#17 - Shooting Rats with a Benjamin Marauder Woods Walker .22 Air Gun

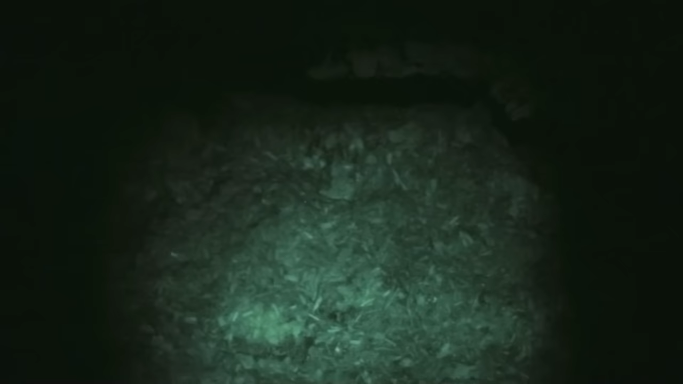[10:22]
This is a pile of old Manure and whatnot taken from the the dairy they stack it up, but there are plenty of
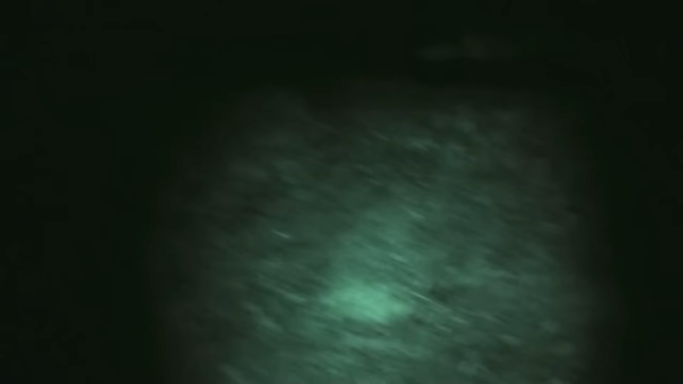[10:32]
Undigested corn kernels and whatnot in that there and the rats can subsist on that it's right up next to some
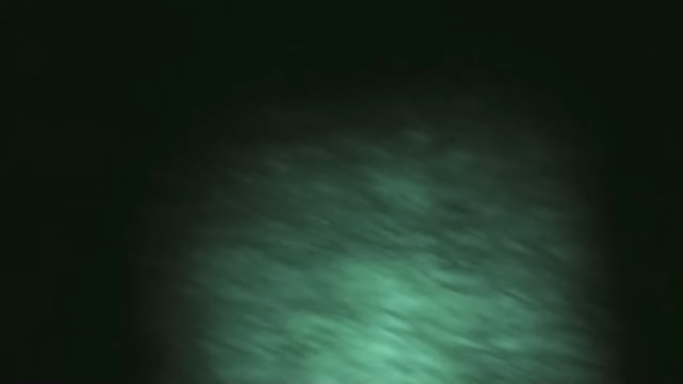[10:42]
European blackberries that provide terrific habitat shelter for the rats
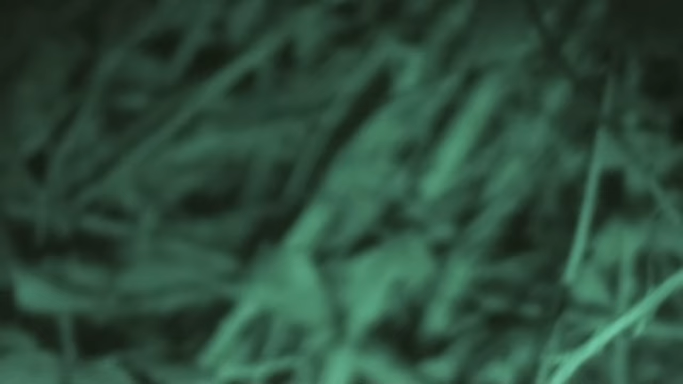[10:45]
Although if you peek back in there just right there's always something fun to find
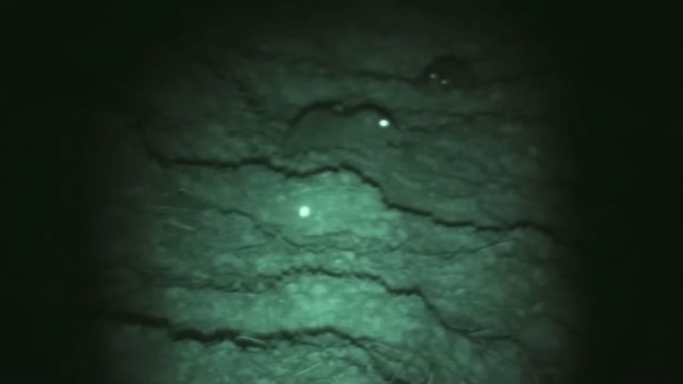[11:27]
The amount of feed they eat the diseases they spread a lot of negative things
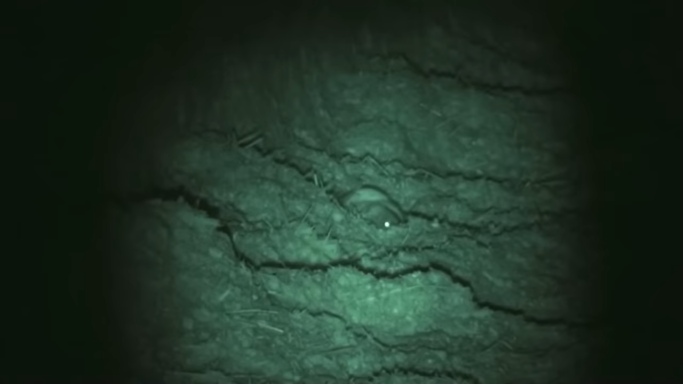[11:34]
You can see here that they're right in the feed areas with the cattle
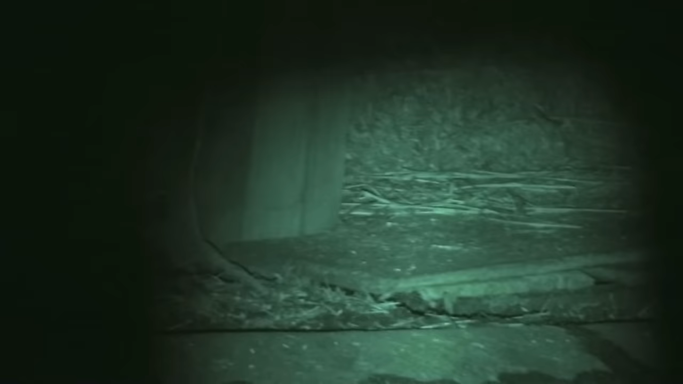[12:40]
they're the ones that are slunk looking at the animals Also,
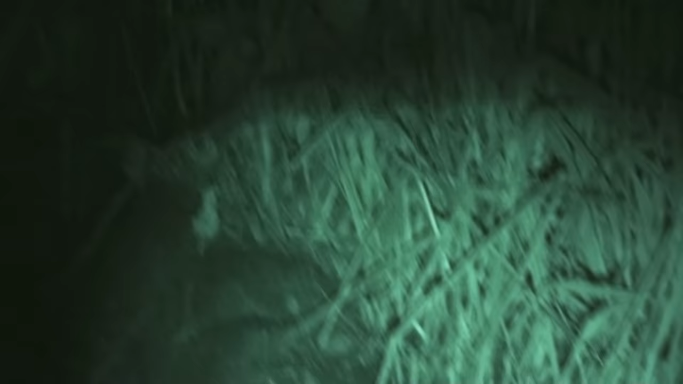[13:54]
A lot of motion, hard to watch sometimes, but it's exactly what I'm seeing when I'm looking through the camcorder as a sight on the back of the gun.
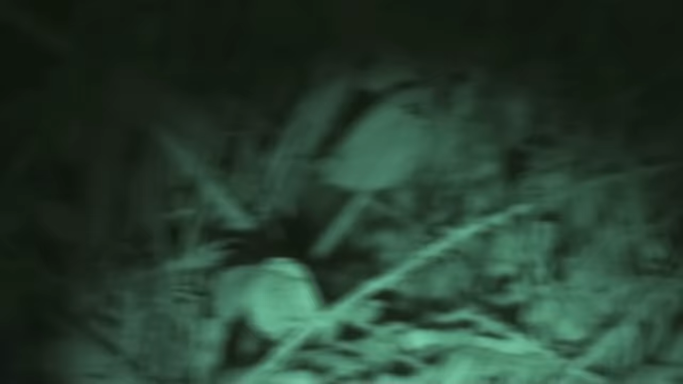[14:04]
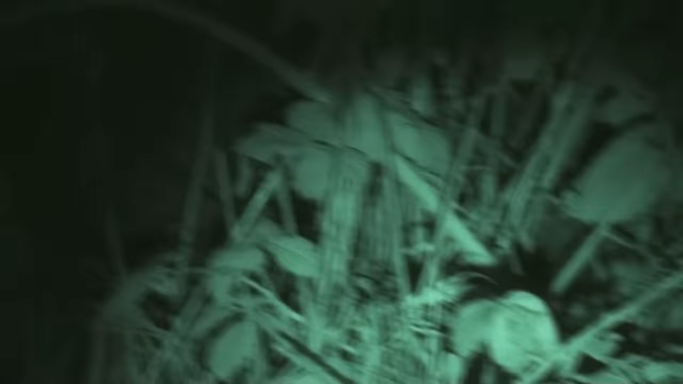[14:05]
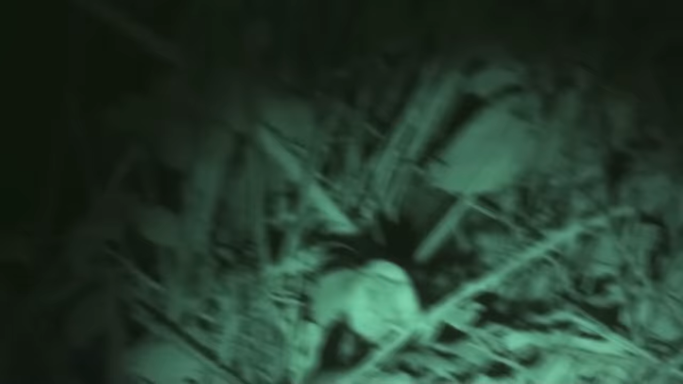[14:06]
And I'm looking for the reflective eyes, the motion, the texture of the bodies in through the vegetation.
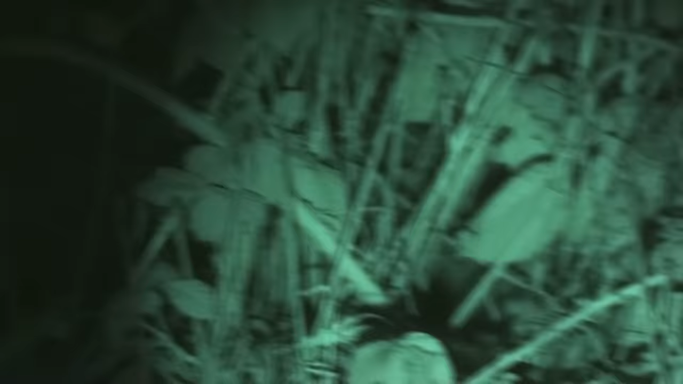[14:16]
And the little persistence pays off and another one goes down.
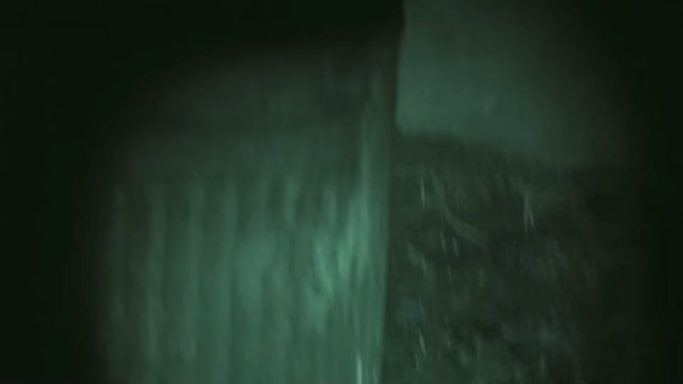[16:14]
Now, this guy, we're going to shoot him in this pipe, you're going to see him again later. He's very dead, well killed, he's featured in another segment later on in this video, I'll tell you when that happens.
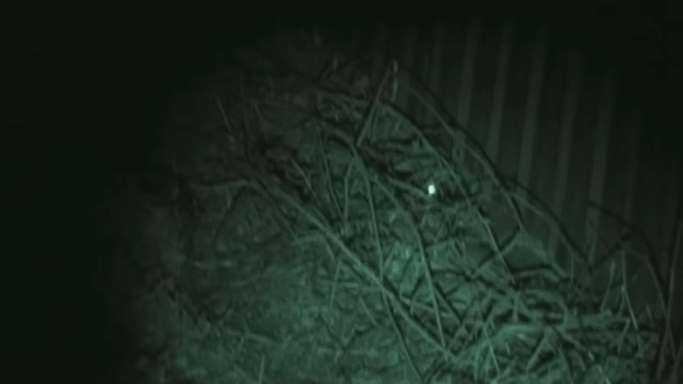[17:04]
The back of this shed where the rats are burrowing out here, it's just amazing the amount of earth that they've moved, the number of holes that they have,
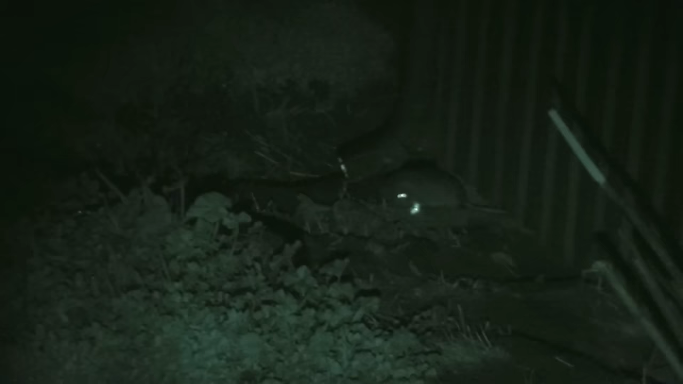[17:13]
they're undermining the foundations of the shed. They're incredible digging machines. This one shot through the head.
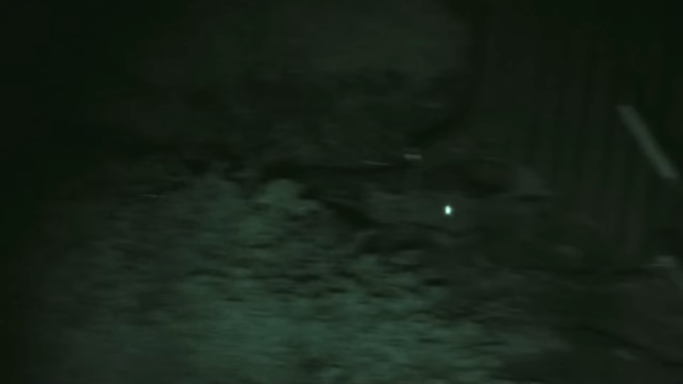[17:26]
He's very dead in terms of brain activity.
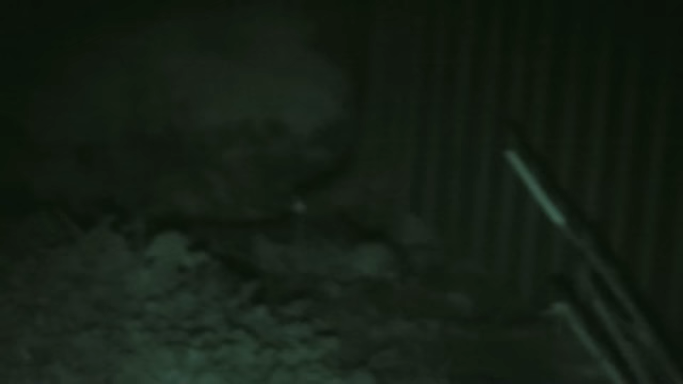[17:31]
But his nervous system and his spinal cord is firing the fight or flight messages that were already stored there and that were being suppressed by the brain.
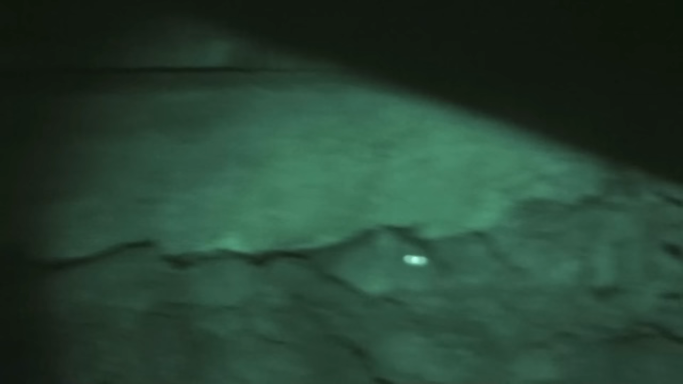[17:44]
And in that regard, you see all of that frantic motion. That's not unusual what you just saw.
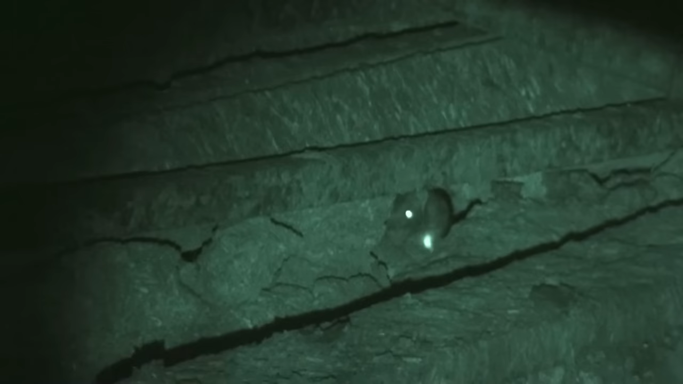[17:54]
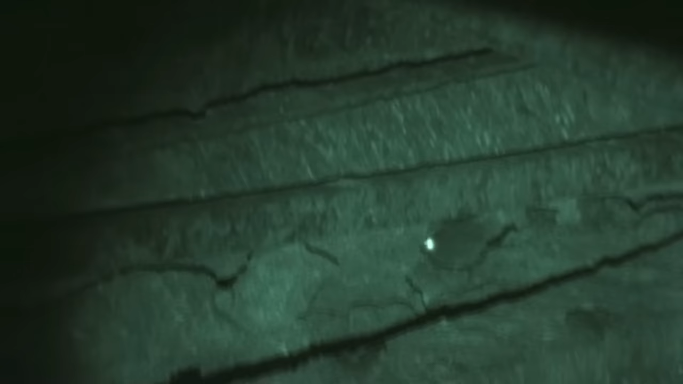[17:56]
One rat gets shot and the guy that's in there with him comes running out.